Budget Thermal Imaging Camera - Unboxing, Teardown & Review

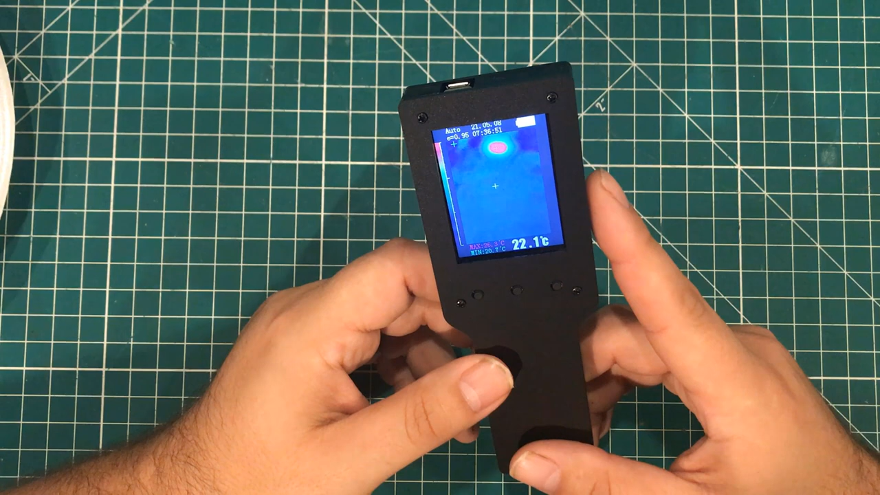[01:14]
On screen: spot 22.1°C
But as I tell you guys all the time, we are in the golden age of this kind of stuff. Like, this technology was unobtainium three years ago. The fact that you could get it on Banggood for $125 is a steal.
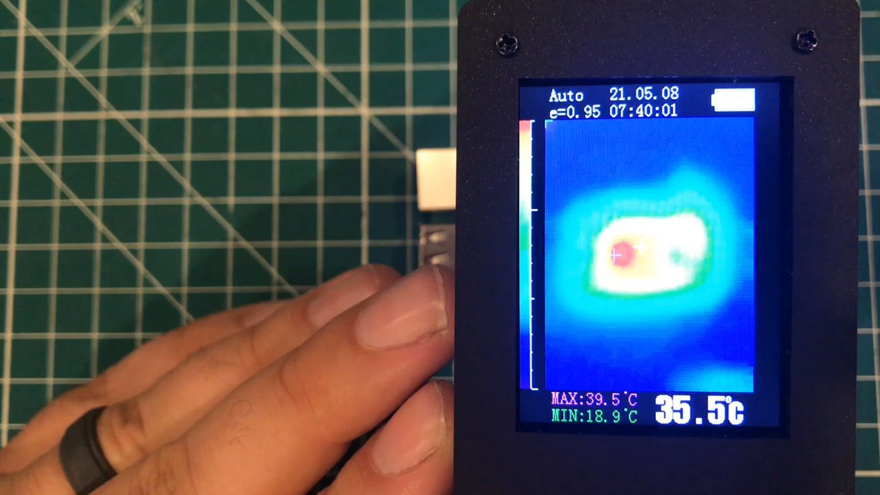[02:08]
On screen: spot 35.5°C, max 39.5°C, min 18.9°C
But we can definitely tell where the CPU is as my finger comes in the picture and comes out of the picture.
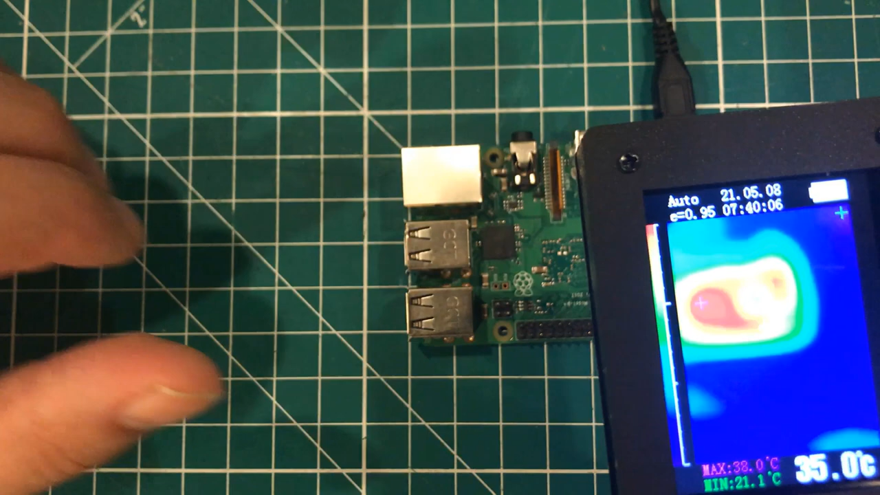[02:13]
On screen: spot 35.0°C, max 38.0°C, min 21.1°C
You can definitely get way down there on the CPU and see a hot spot actually on the CPU itself. Yeah, I'm feeling that. The thing is pretty warm. So if I pull it back out here, you're not going to get detailed information on the rest of the components. But you can definitely see if there's a component that's particularly hotter than something else. To kind of give us some contrast, even more contrast, I'm going to put this ice block here.
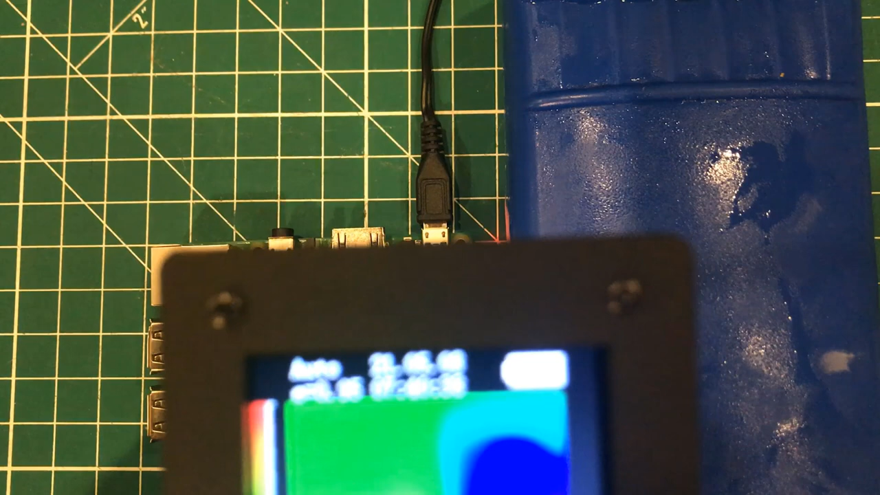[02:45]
And you can see that we've got, it gets super blue where there's ice,
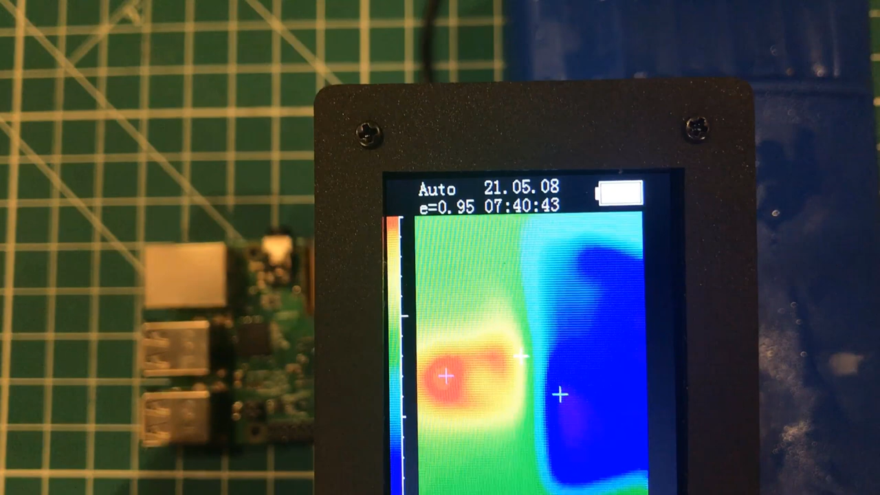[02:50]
and it's red where the CPU is.
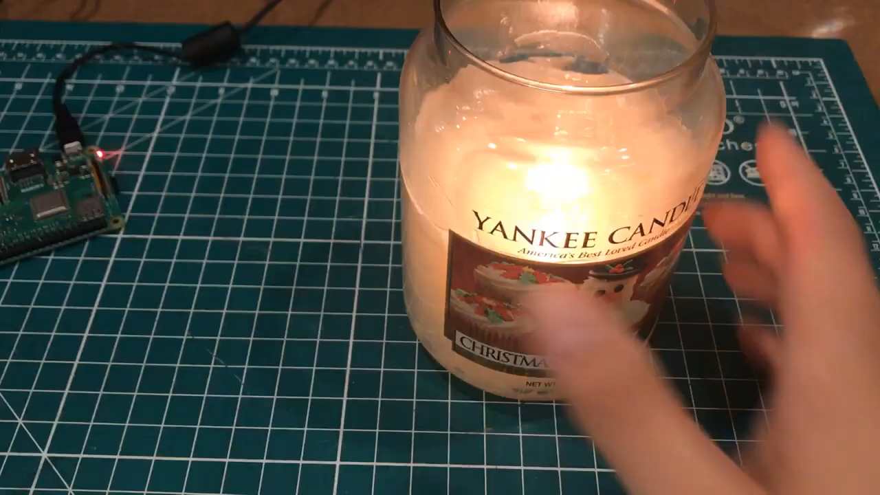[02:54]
I've got a Yankee candle that's back here kind of tunneling a little bit. But you can see the way the flame is centered inside the candle,
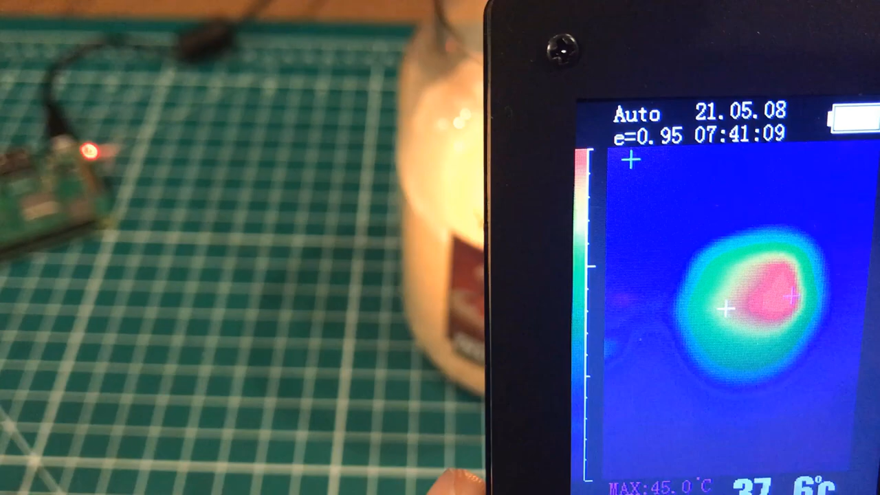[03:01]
which I think is pretty cool. Now, I'm sure you guys noticed this already. But you can see the, this temperature over here is the center of the unit. So as I put that little target right above the hot spot on the CPU, I can see that I'm reading 35, 37 degrees.
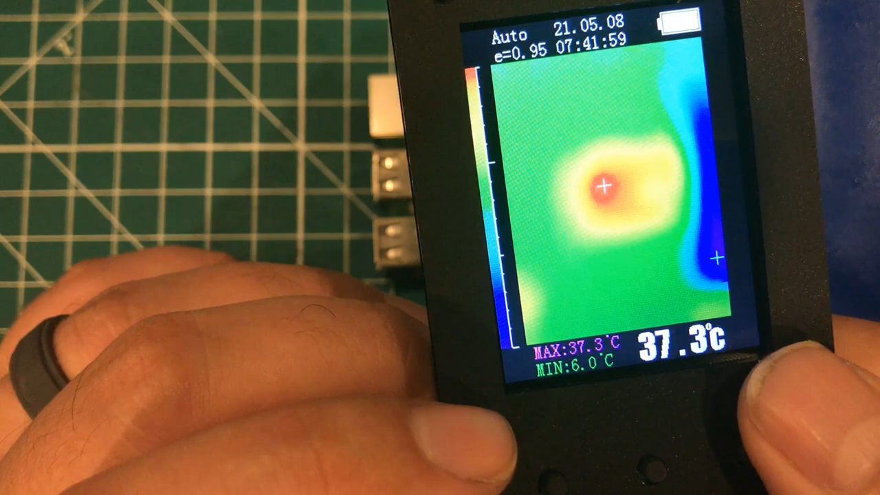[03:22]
On screen: spot 37.3°C, max 37.3°C, min 6.0°C
And it tells you here that the maximum in this frame is 37 degrees. And the minimum is like, I'm around 4 degrees. And as I come over here, I'll pick up more of the ice pack. So I'm at, you know, 1, 2 degrees on the ice pack, plus or minus 2. So then if I want to take a picture of it, all I have to do is push the button.
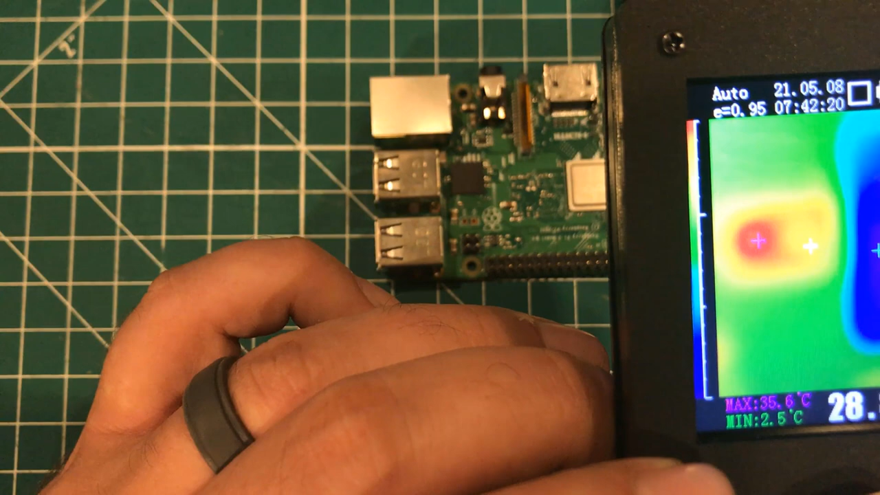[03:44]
On screen: max 35.6°C, min 2.5°C
And what it's going to do is, it's actually going to save all the screenshot stuff too. So as I come back here to this thing, I can see that I have the minimum, I have the maximum.
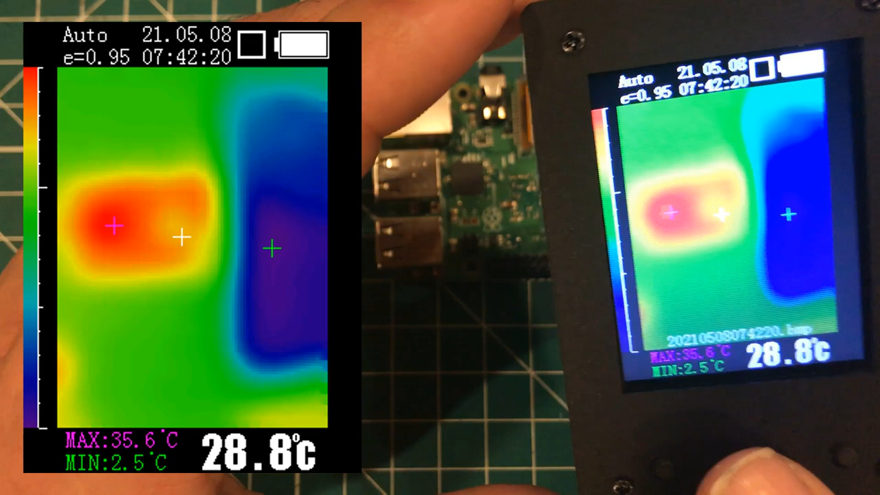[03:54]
On screen: spot 28.8°C, max 35.6°C, min 2.5°C
So if you're in an awkward situation, if you're under a car or reaching, I don't know, if you're looking in some kind of weird place, you can just snap a picture and come back to it later, which is kind of cool.
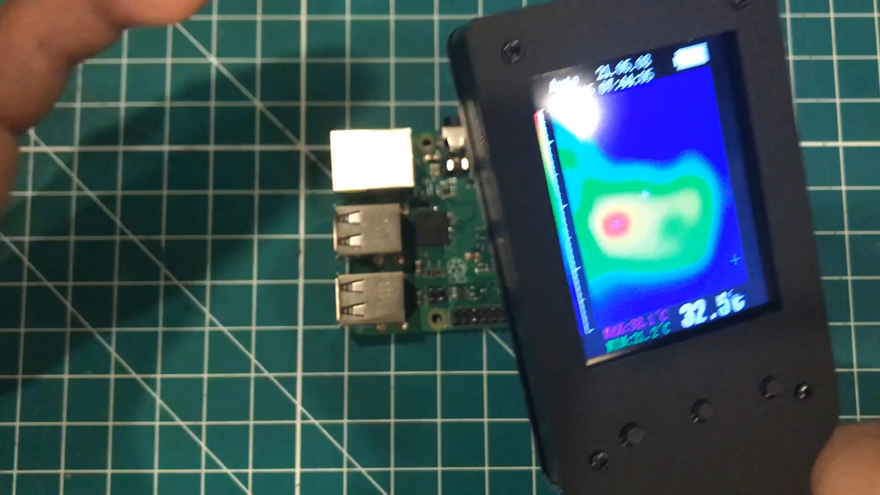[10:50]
On screen: spot 32.5°C
You're not going to be able to come in here and tell that, you know, this resistor, you know, is hot and that one isn't.
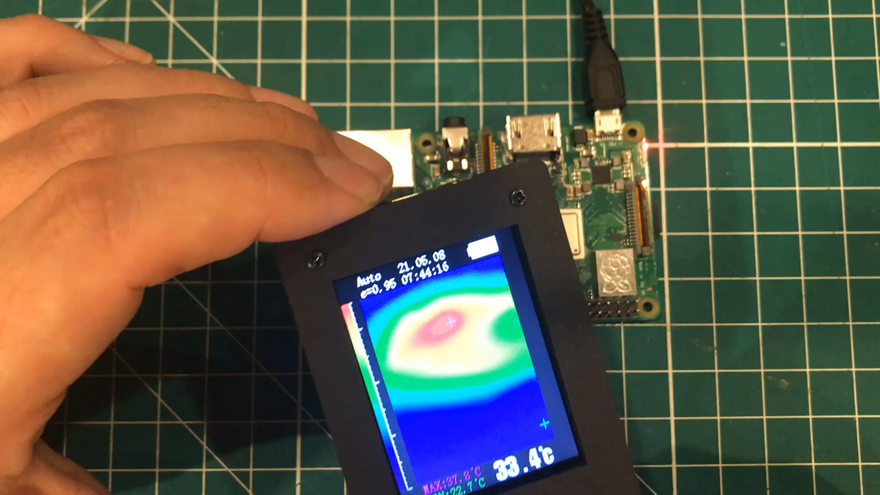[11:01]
On screen: spot 33.4°C
But you can definitely come in and get an overall picture of what's going on. You can get a good idea of contrast. You know, the other area I think I would use this a lot is breaker boxes.